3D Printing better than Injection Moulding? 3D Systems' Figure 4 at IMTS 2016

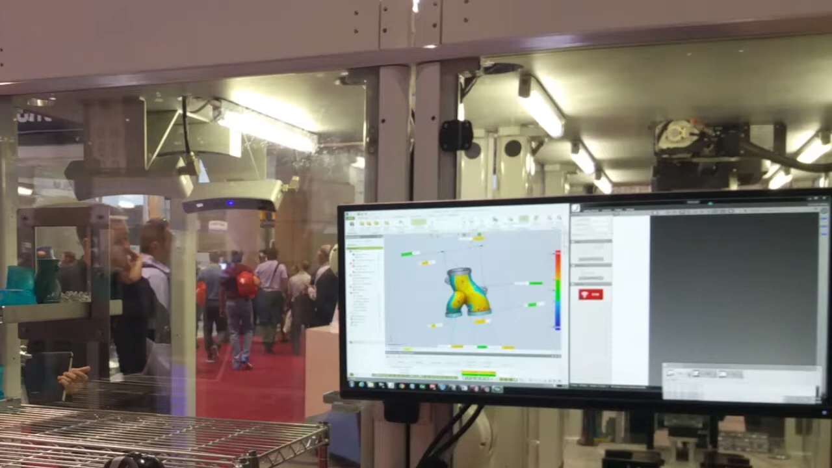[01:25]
That can determine if the part's good before it goes on to its next step to be cast and metal. And here you can see in this tray we've been running the system for a couple hours here and you can see we've got maybe 20 to 30 trays already built.